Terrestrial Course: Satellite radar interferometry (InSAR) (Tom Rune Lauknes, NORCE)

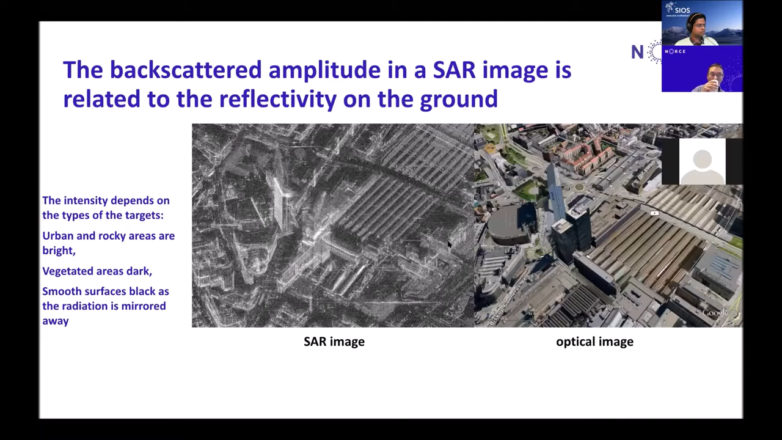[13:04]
not much energy being reflected because the water is acting like a mirror in particular if there is no wind on the water so what is uh in SAR in SAR stands for SAR interferometry and interferometry comes from the word interference and it is basically to look at the face difference between two SAR images and to the cartoon to the in the cartoon
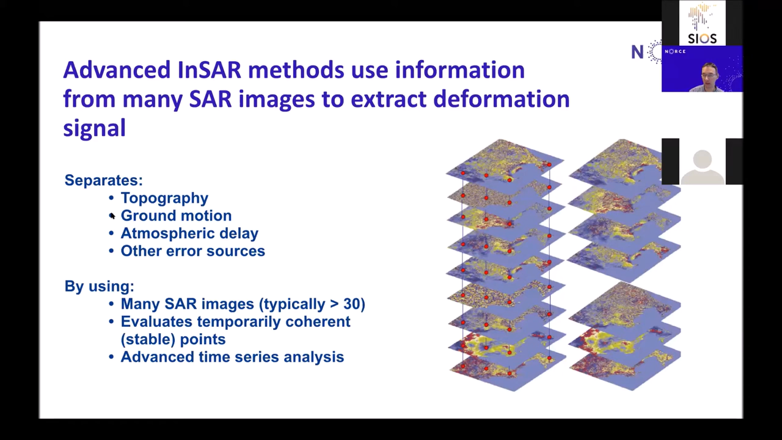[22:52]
a reasonably long time series you could estimate the ground motion with accuracy down to a few millimeters per year so it's a very precise method and i should say that insar is a very active research field there's a lot of applications some of them are more operational than others of course it is being used every time there's a major earthquake somewhere on the earth there's always some group looking at these images trying to analyze them and trying to understand more about these
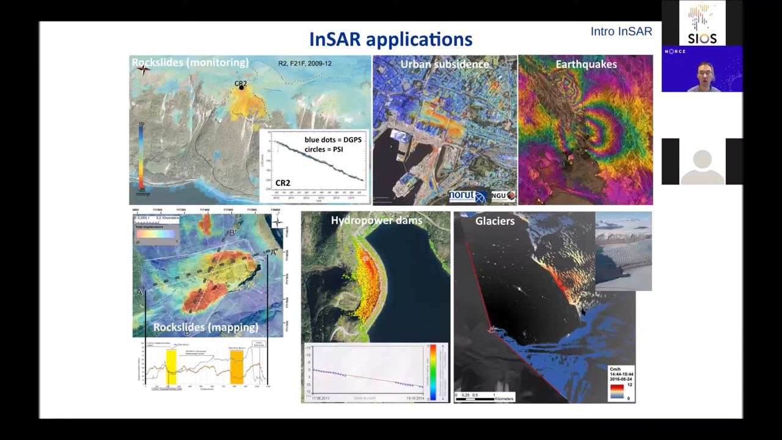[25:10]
for looking at the ground deformation in permafrost and periglacial areas where you have a lot of processes going on on the ground so i will show you more examples like that later basically the workhorse that has made all of this possible on a global scale is sentinel 1 which is one of the european union
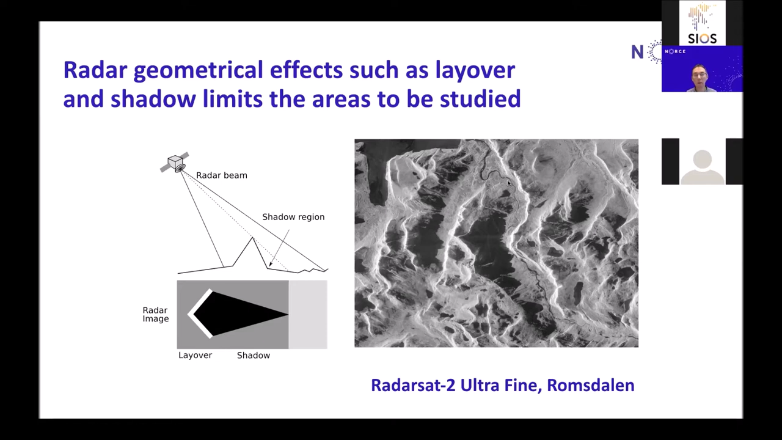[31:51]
and of course in a mountainous areas this could be um this could clearly limit uh the the the areas that you could look at of course this is dependent on the incidence angle on how steep is the radar looking
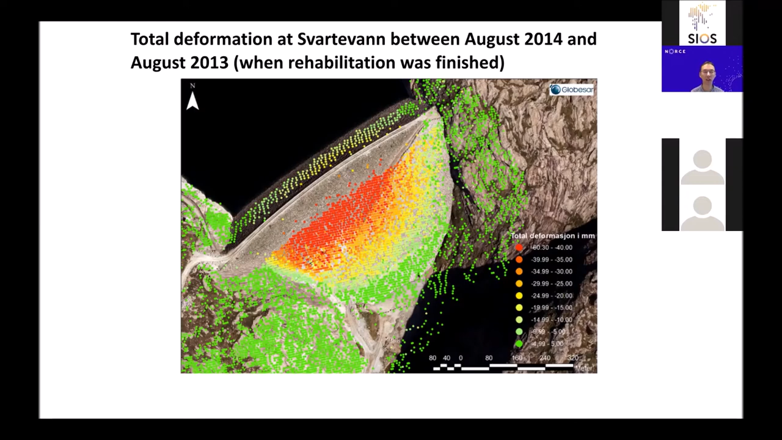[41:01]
usually you would like to wait until the land filling is stable or at least until the main compaction has happened and the inside is now being used operationally to to actually assist in that in a cost effective way in norway we are also using uh corner reflectors that
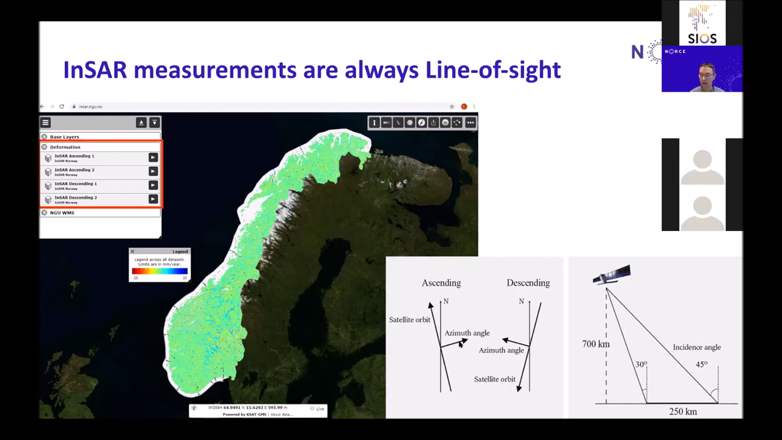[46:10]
horizontal component is actually the component that that we can see the least in the north south direction but if we look at a landslide or a fjord in norway here we have one geometry from ascending mode meaning that the satellite is looking towards the east so here we clearly see that there's a big landslide here obviously moving towards the fjord so this is a fjord and this is a big landslide here
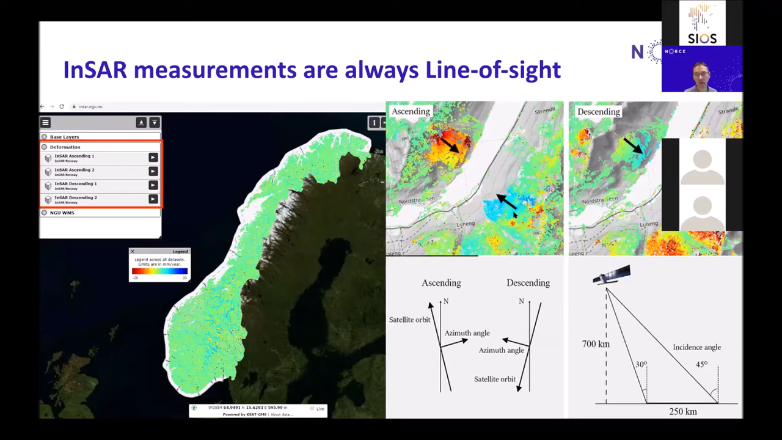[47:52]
and the opposite so you have to use both geometries when you are looking at an area in particular with topography because you you are only sensitive to this movement in in this line of sight direction what we can do and there is some
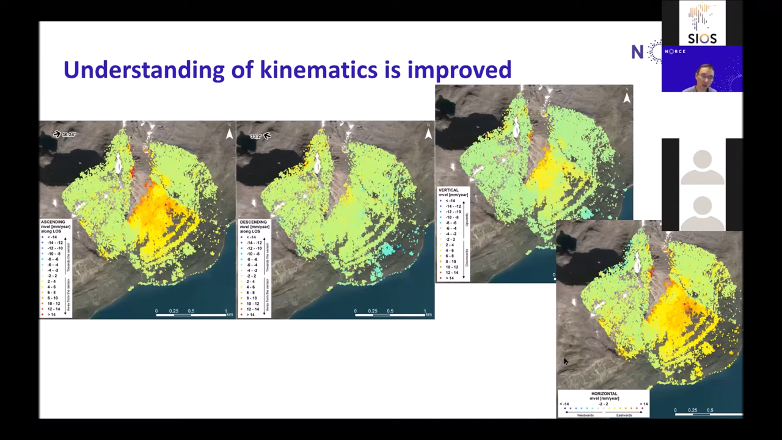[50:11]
in this east west direction we could also even decompose this into a
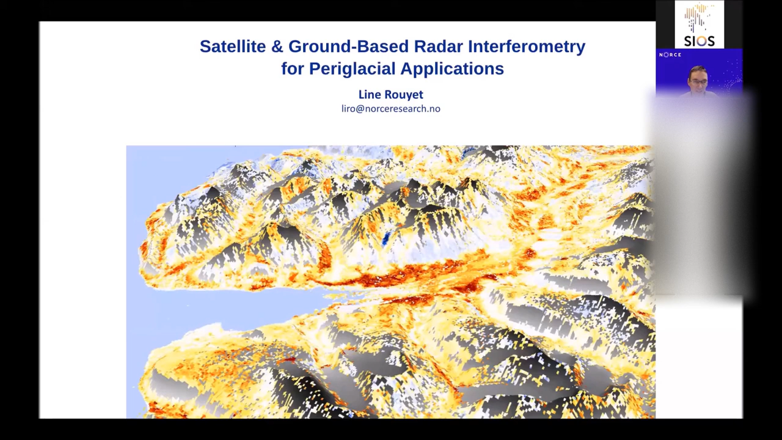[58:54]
and uh you can clearly see that there is a lot of uh different colors uh meaning that there's a lot of ground motion going on in the valley, in the hillsides and in general almost everywhere. Basically what we observe in the arctic regions is the processes that we see in this cartoon.
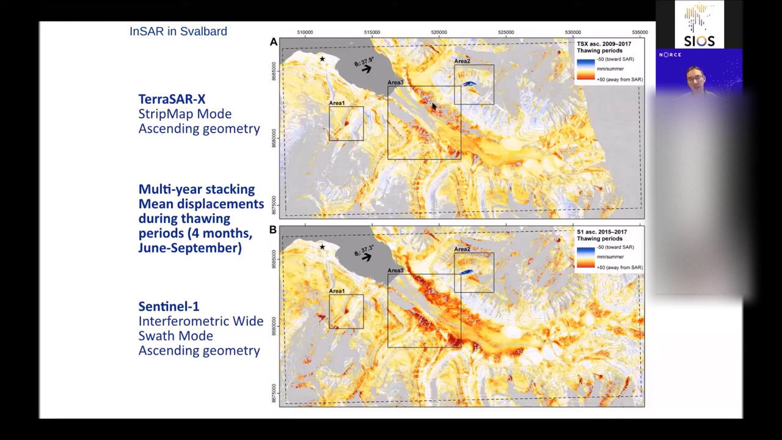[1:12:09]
while the Sentinel-1 data is free and open access. So it's an interest, very interesting comparison to see whether you need the higher resolution data or you can live with the open access Sentinel-1 data. So if we zoom in to the different areas in the upper part, there is an active rock glacier and some colluvium material along this quite steep slope here.
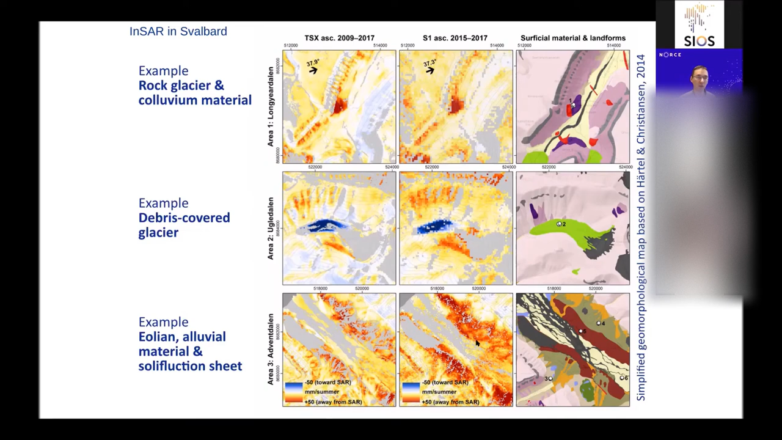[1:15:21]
So it's a quite significant change of the landscape that goes on in Svalbard in the summer period. And again, in the fall there is an uplift part.
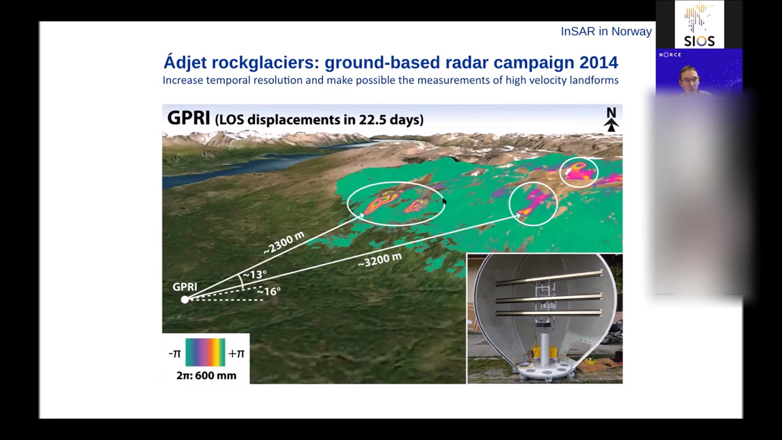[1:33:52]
And we were clearly able to detect the displacement of these rock glaciers, but also some of the other ones, which are also quite active. So this is the data we had. We did the same experiment twice in two different years. So we can see it's slightly different. But overall, this rock glacier moved about two meters in three weeks.
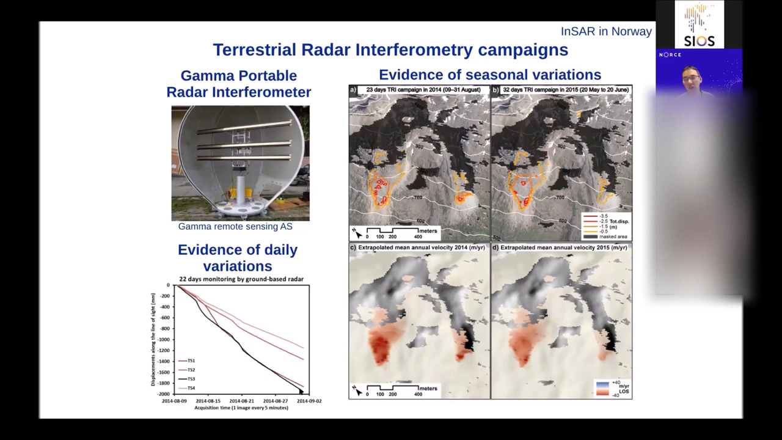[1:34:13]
So it's a very active rock glacier. If we look at the SAR data and on the SAR images, you can actually also see the displacement or the movement directly. So this is the first image from 2009. This is the last image from 2016. And I will try to go a little bit back and forth, but you can quite clearly see that
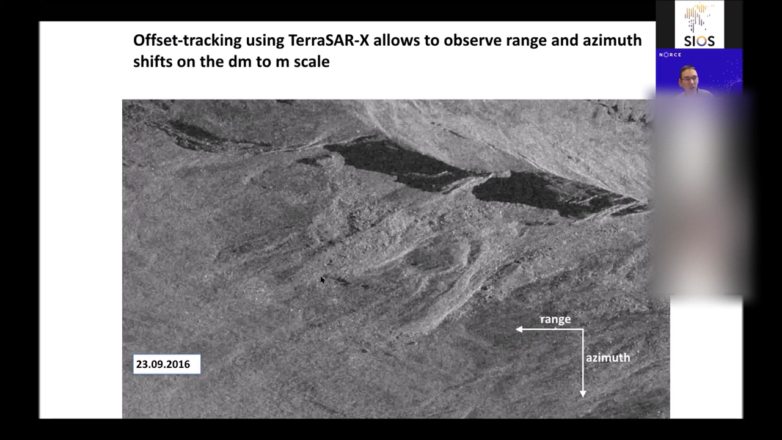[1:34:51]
the front of this rock glacier is advancing by many, many meters during this period. We can also make a time-lapse video. I'll try to run it now. And this is over a seven-year period. So you can see that this rock glacier is really flowing down slope over this time of seven years.
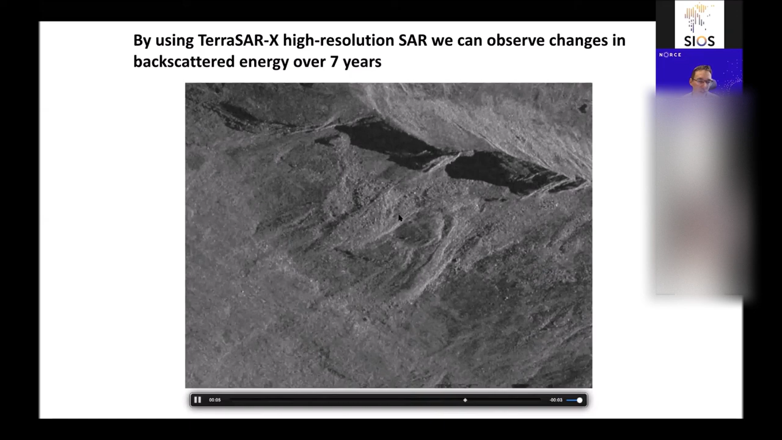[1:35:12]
So it's a very active landform. And how can we measure this using radar remote sensing?
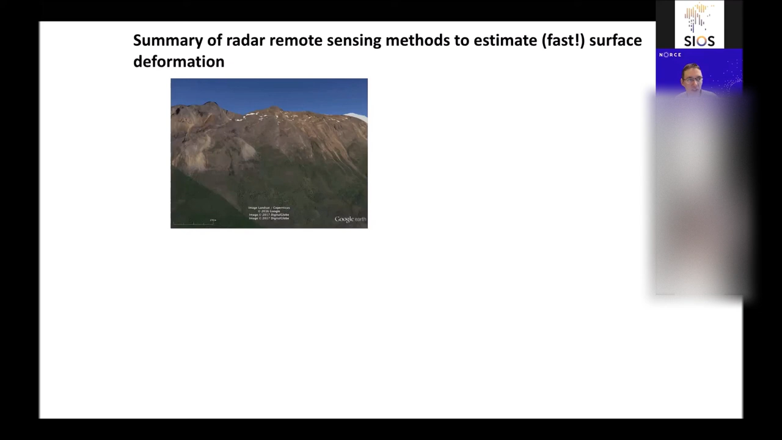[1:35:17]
Well, we do have a number of techniques. INSAR doesn't really work because it's moving too fast. So we have no information here with TerraceRx. We have no information with Sentinel-1.
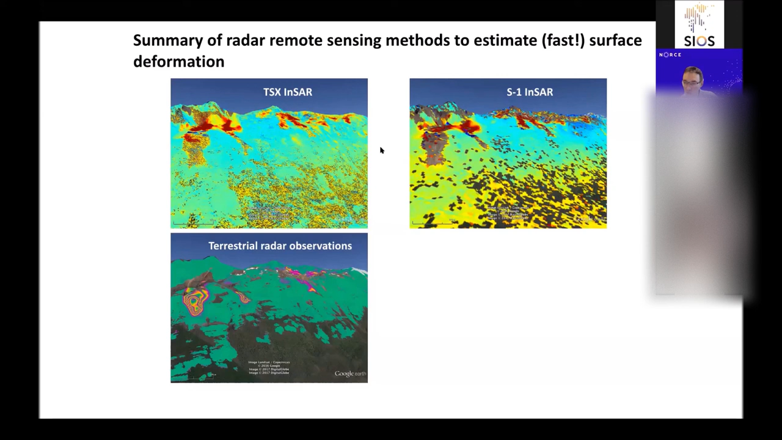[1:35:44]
We can use terrestrial or ground-based radar observations. However, these are quite complex operations and quite expensive because you need to have one of these instruments. But you can also use a different method, which I won't go into much detail about, but it's called offset tracking. So basically you are using an image matching technique between different images and trying to see the displacement of these features that you can identify in both images. This is very often used for glacier studies.